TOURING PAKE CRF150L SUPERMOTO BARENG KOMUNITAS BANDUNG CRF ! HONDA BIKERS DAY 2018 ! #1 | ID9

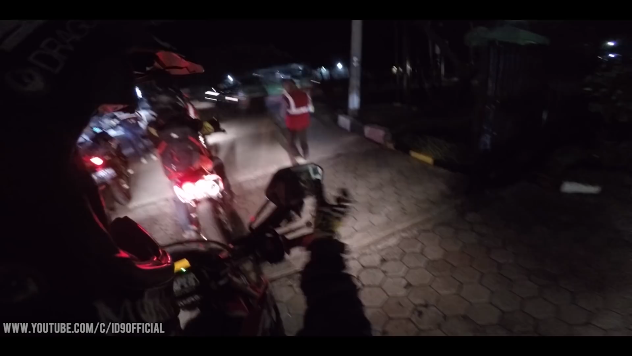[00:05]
Oke guys, selamat malam Jadi sekarang itu sekitar jam 12 malam Gue bareng Bandung CRF,
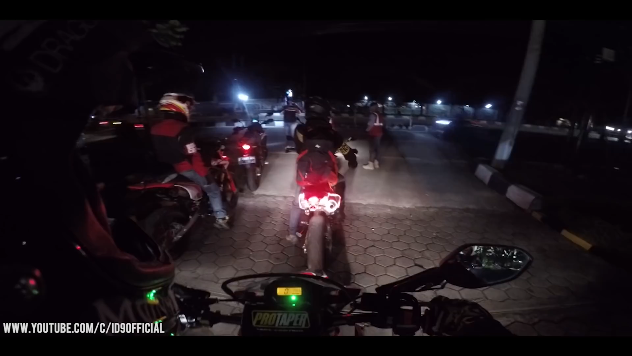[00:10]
komunitas bandung CRF itu mau ke pengendaran kita mau ikut acara ini, Honda Biker's Day, sekalang kota dulu ya Kalau nggak salah ini ada 26 motor, terus kita juga ke Pisa sebenarnya, ada yang pakai towing ke sana,
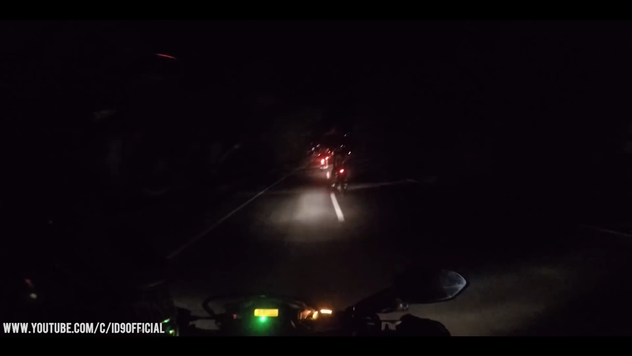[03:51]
balik lagi Ini tuh kayak ada banyak tanda peringatan gitu Katanya ada hati-hati Ada longsoran katanya Dan ini tuh satu jalur Tadi tuh dipisah jalurnya Ya gitu lah Ya,
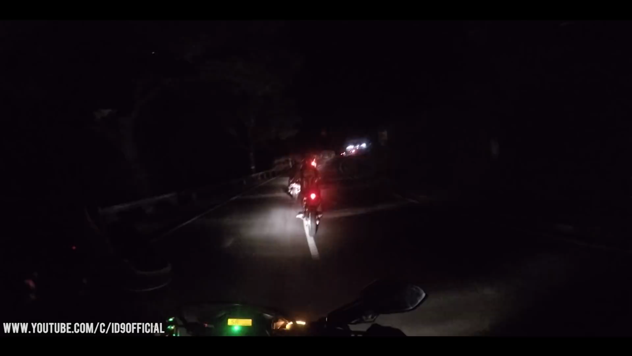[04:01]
nggak asik ya Ya, jadi Nggak tahu ini jam berapa coba Mungkin udah ada 2 jam Eh, nggak mungkin sejamnya kita ke kiri dulu Kayaknya istirahat dulu mungkin Kita di depan
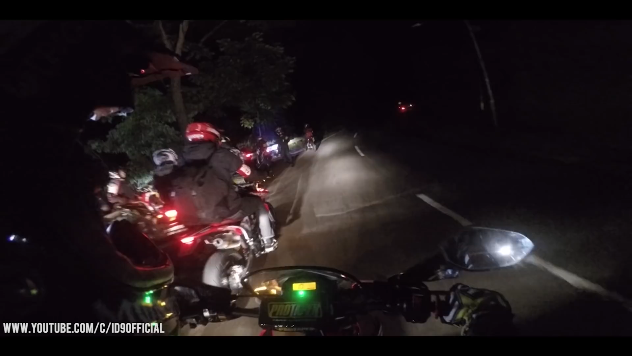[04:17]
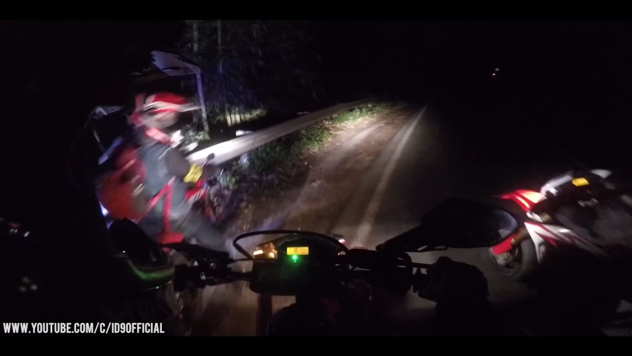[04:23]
Ah Wih, ternyata ada yang kempes Oke, skip dulu ya Halo guys, selamat pagi Sekarang kita udah di daerah Gentong Deket sama
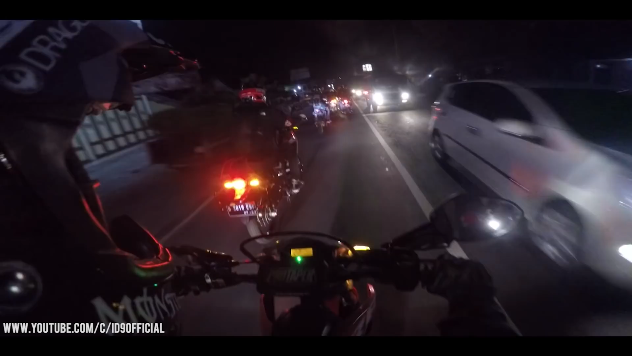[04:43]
Tasik kalau nggak salah Jadi sekarang tuh jam 4an Masih di sini Karena banyak problem tadi Ada 2 motor, bandnya bocor Dan itu lama banget Ya, tapi no problem lah Asal kita berbarengan Dan perjalanannya masih lama Sambil nunggu Gua tuh tidur aja sama yang lain Mulai ini